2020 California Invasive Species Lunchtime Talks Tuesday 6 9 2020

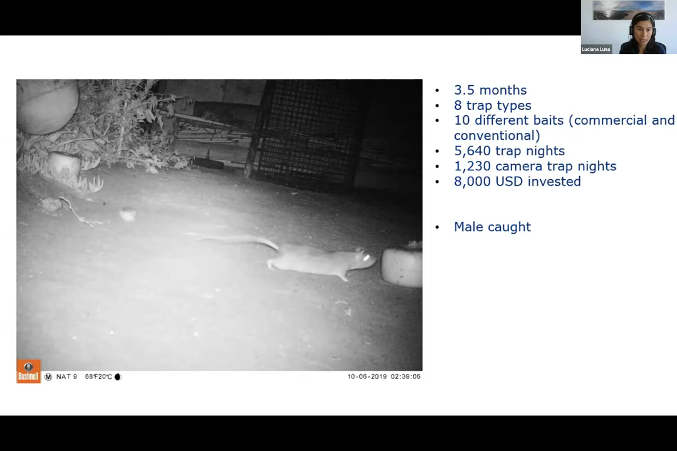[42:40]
in the place for this time and at the end well we we caught this it was a main lot it was a male luckily which probably we have had other history if we have had a pregnant female so just for finishing